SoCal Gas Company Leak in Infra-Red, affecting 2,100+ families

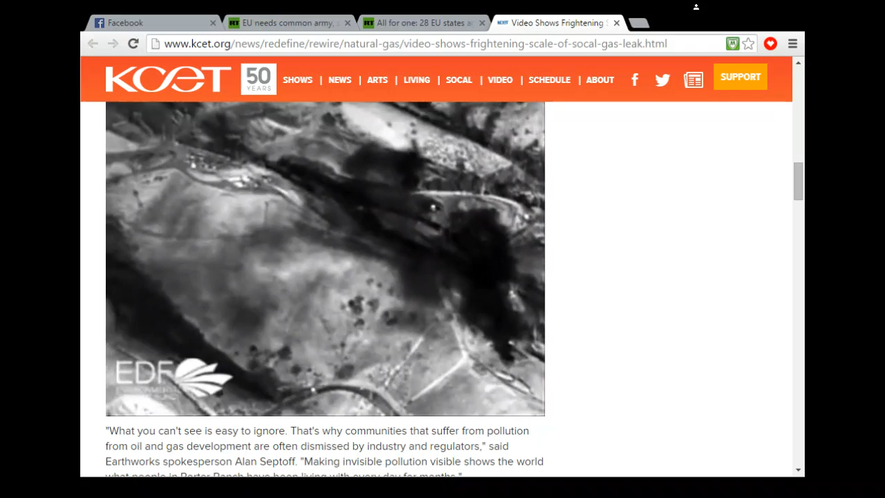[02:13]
This is not black and white because it's 100 years old. This is in infrared. To show you how bad this gas leak is, folks.